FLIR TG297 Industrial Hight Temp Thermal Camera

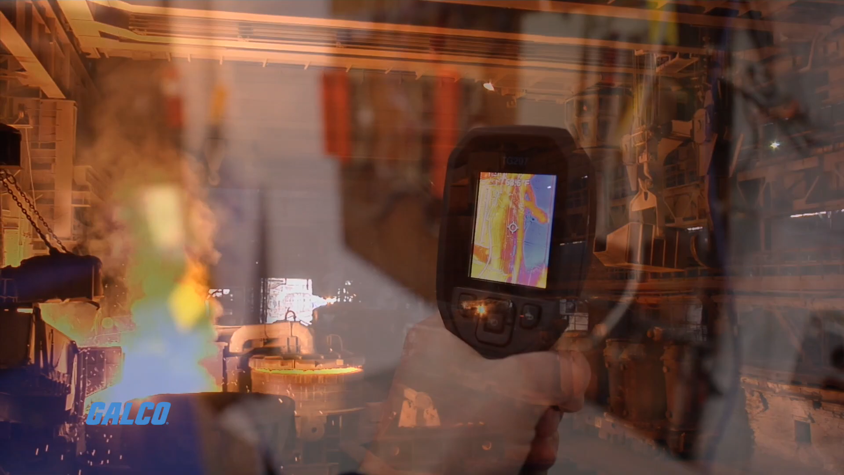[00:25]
The TG297 can capture accurate measurements on extreme heat targets at
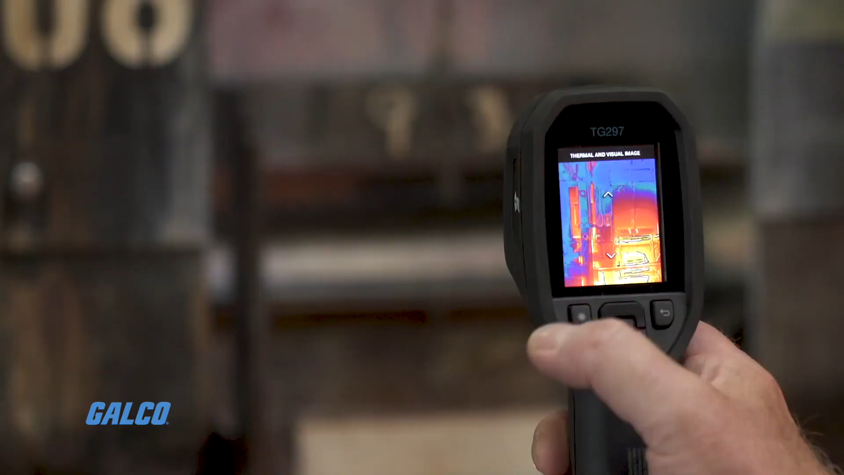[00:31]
temperatures up to 1,886 degrees Fahrenheit. Featuring a true 160 by 120 IR pixel imager,
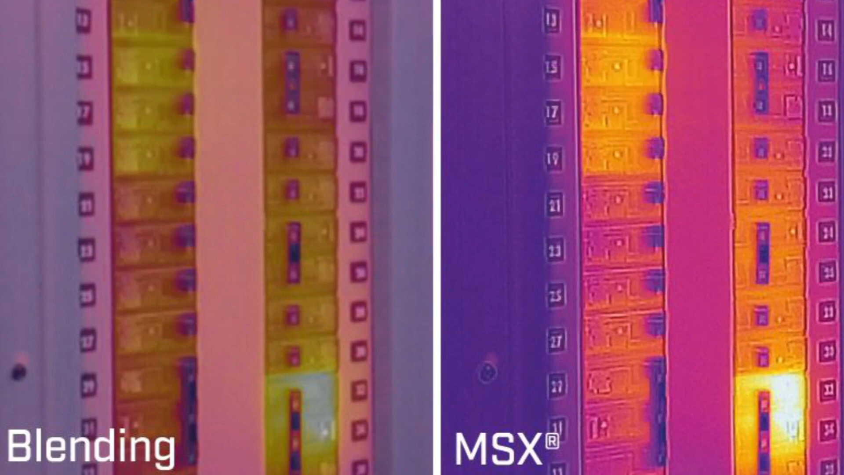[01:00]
so you can find your problem spot in seconds and correctly interpret the cause.